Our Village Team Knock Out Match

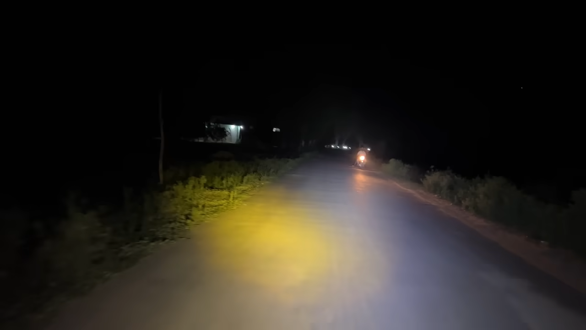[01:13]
लें जी, हम लोग निकल आए और वो सामने जो लाइटें नज़र आ रही हैं ना, हमारे गाँव से निकलते ही जो है ना वो लाइटें नज़र आ जाती हैं, वहाँ पर मैच होना है।